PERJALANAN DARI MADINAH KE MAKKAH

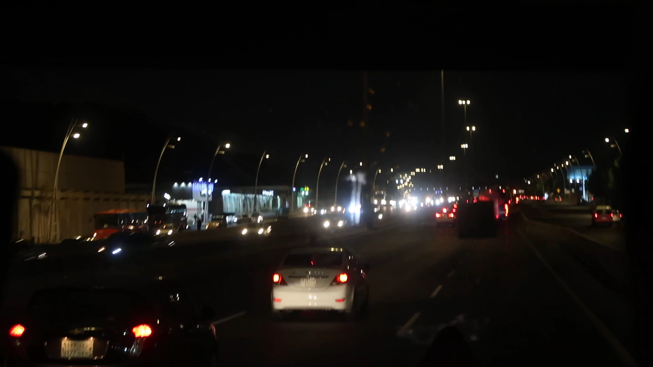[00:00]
nyata. Kalau dulu waktu kita di kampung halaman, di desa kita, di rumah kita, mungkin kita melihat Ka'bah hanya dalam foto saja,
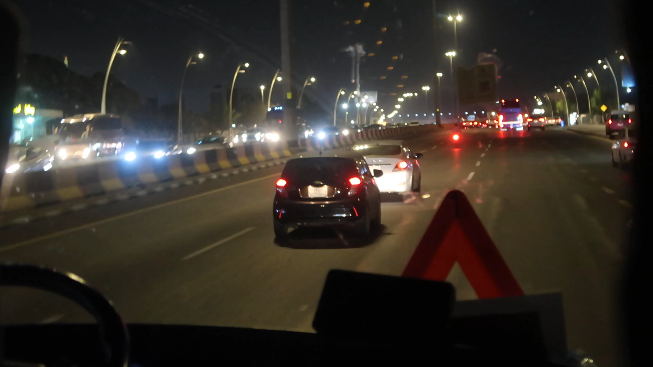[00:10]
mungkin kita melihat Ka'bah hanya dalam sejadah saja, tapi sebentar lagi kita akan melihat wujud aslinya. Dan Bapak Ibu, yang sebelah kiri itu adalah Tower Jam, menara yang menjulang tinggi dan bangunan yang sangat tertinggi dan paling tinggi di Tanah Haramain ini. Itu artinya kita Bapak Ibu sudah dekat ya dengan Mekah Al Mukarramah.